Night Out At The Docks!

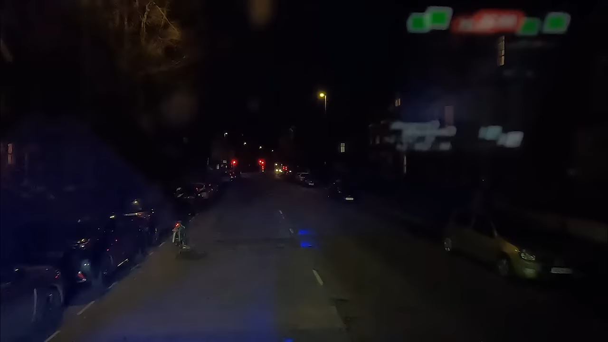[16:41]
You can see my silhouette. We're in Brighton / Worthing, and I'm hoping we can park where we normally park when we come down here,
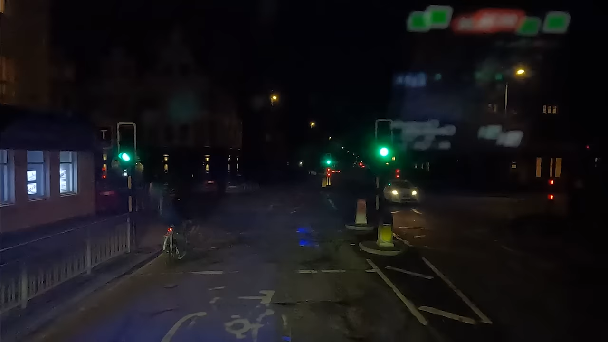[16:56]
which is near the port along the seafront. However, it is nearly 7 o'clock at night, and I don't know how busy it's going to be.
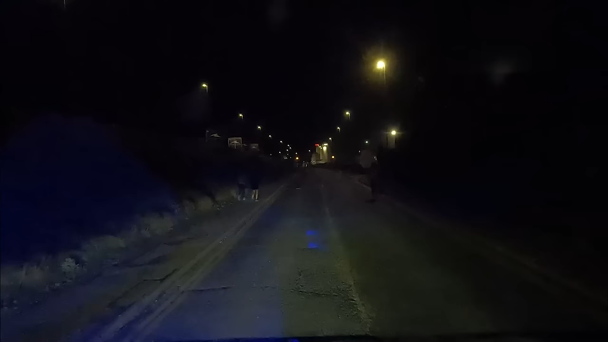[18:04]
Lots of runners. Let's not run over any of the runners.
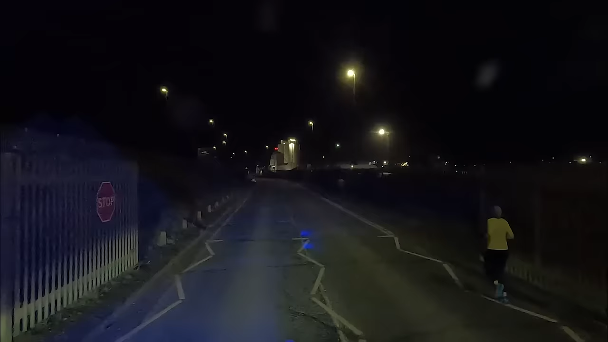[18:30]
There's, I can see we're sort of indicating right. Indicating. Everyone else is crossing there, so I figured they would be as well.
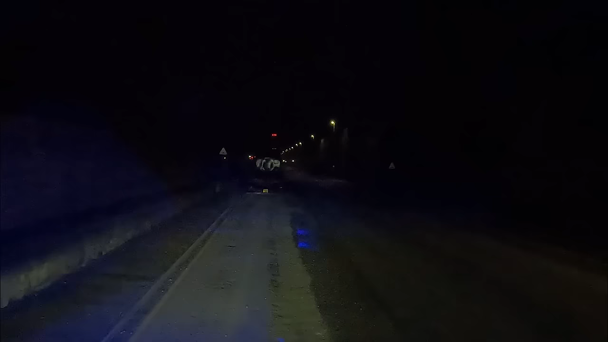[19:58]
Right, we're going to park up here. Hopefully in the morning